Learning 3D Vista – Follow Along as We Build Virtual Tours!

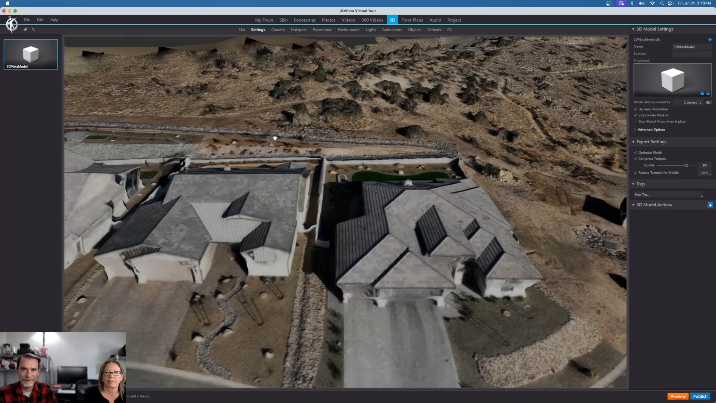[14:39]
It allows you to do online prison, you know, online presentations or offline presentations. Um, it gives us more tools than some of the other ones that we, you know, we can embed videos here. We can put 360 videos here.
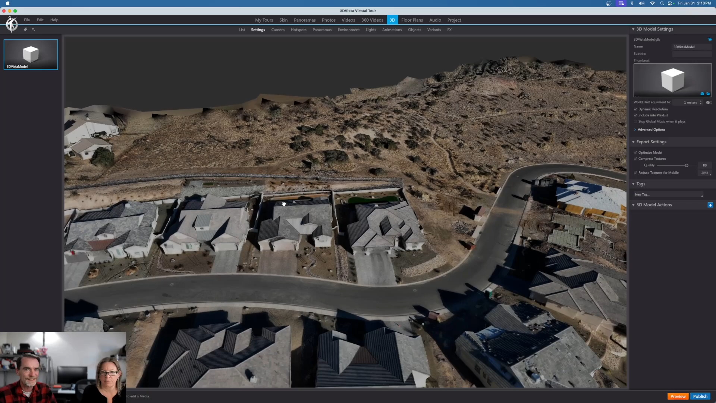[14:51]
We can bring in 3d models here. Jody is pulling this out right now, just so you can see this. One of the big things that I do on the client side is I'm making 2d and 3d models of their property. What you're seeing being zoomed out right now, these are low res 3d models. They're, they're not the best. They're a little gloopy, but I did not create these in 3d vista. I created these in another program called meta shape.